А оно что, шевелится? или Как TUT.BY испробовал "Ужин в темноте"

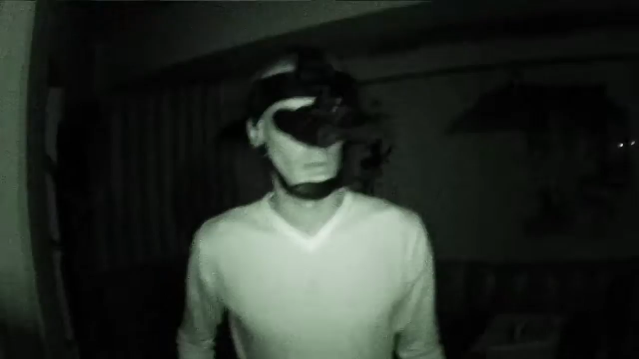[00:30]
Станавливаемся на ваш стол. Это ваш стол.
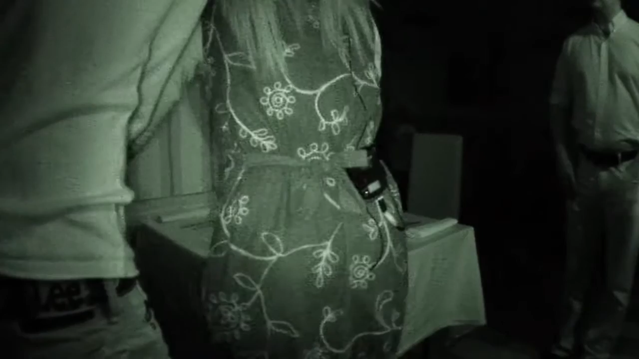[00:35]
Залетируйте, пересаживайтесь. Это ваш стол, представляйтесь.
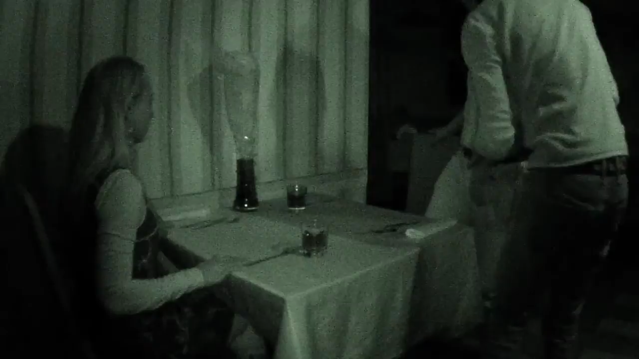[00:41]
Так, я Юлию нащупала, у меня... У меня в гребенье даже. Так, а Юлиюшка? Солфетка слева. Так, слева салфетка? А справа что?
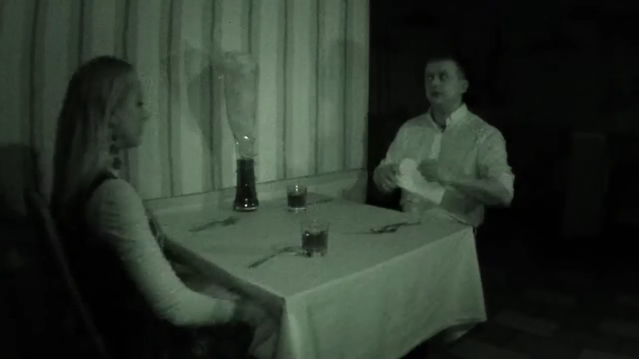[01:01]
А справа нож. Уже поставили карьеру. Уже поставили? Да, я уже очень хорошо вижу. Мы тебе сейчас будем ставить. А, вот я вижу вас.
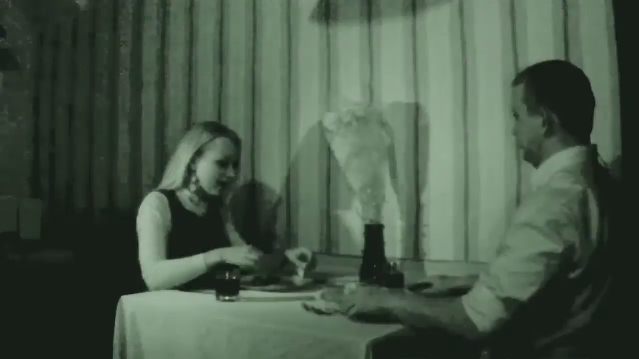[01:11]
А ты будешь руками или... Вот я не знаю, я не могу защупать, если... Ладно, я сразу руками попробую что-то. Ой. Это мясо, я попробую приборье. Важно же еще и звук, потому что ты режешь. Страшно. Может попробовал? Как?
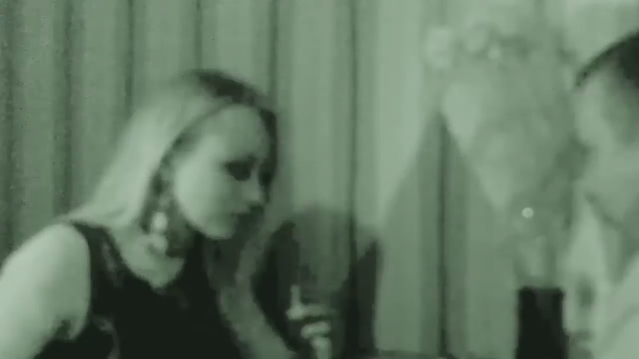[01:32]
Пока мне повезло с хлебом. С хлебом? Как? Это что там? Блин, это печень что ли? Ты понимаешь, что я уже в третий раз рук мимо чего-то отношу? Угу, это хорошо кушать. Почему я не понимаю даже объем? Откуда тебе это пиво? Я его пока вообще не нужна. Я буду притянутся. Там походу разное крем. Тебе еду, а мне крем. Так, красивее, да? Да, экономно.
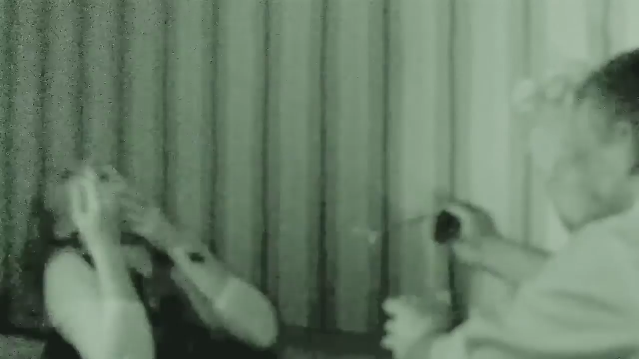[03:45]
Ну, ясно. Так, это был подбородок. Слушай, у меня не мороженое, наверное.